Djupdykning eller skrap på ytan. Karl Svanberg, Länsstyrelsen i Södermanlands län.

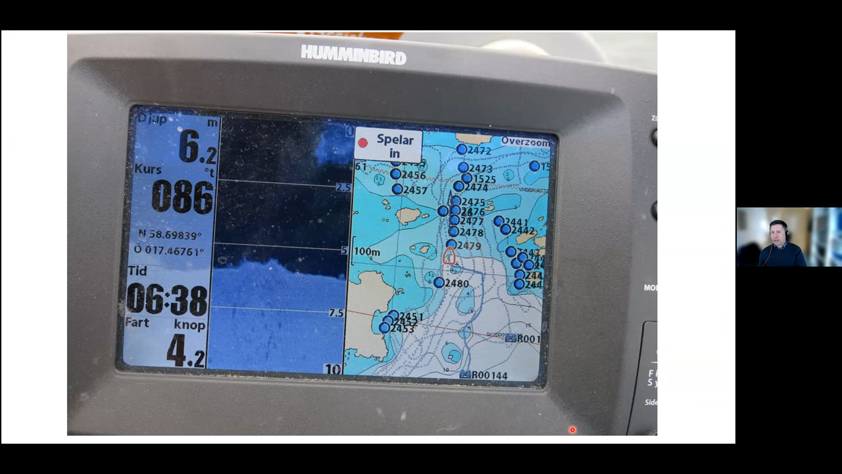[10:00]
On screen: depth 6.2 m
Och varje sån här punkt kan kopplas sedan till en videofilm. Och det är det jag tänkte visa lite framöver, vad vi kan se under vattenytan med de här filmerna. Och hoppas jag att den här kan vara snäll och dra igång.